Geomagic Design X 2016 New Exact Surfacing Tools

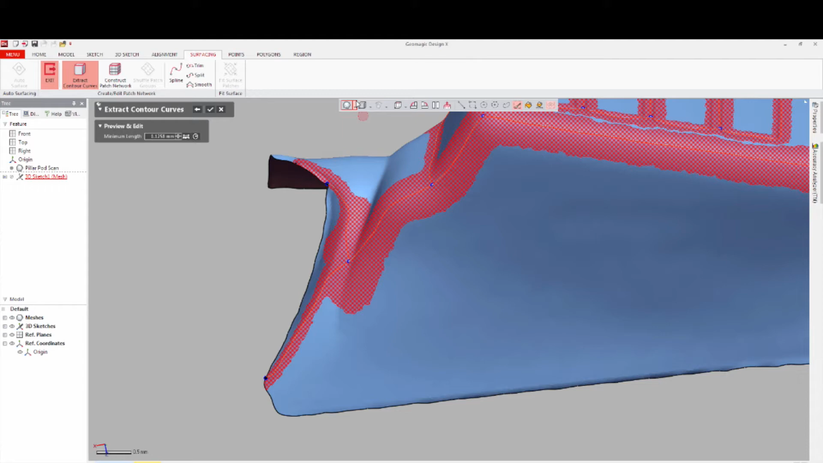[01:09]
Turn on Accuracy Analyzer in Curvature mode to identify where to draw contours, and continue creating them as your mesh data dictates.
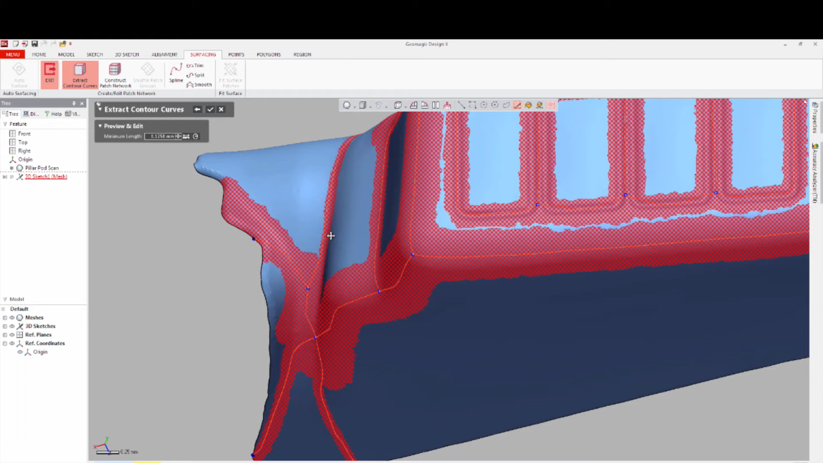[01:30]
Turn the Accuracy Analyzer off, and review the contours. To delete contours that you don't like, hold down the control button and continue to paint to remove.
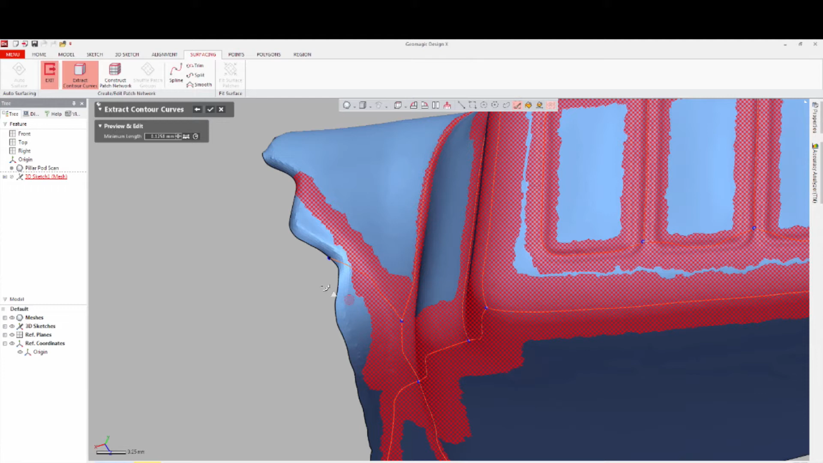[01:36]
Add more contours as you need, until you are ready for the next step.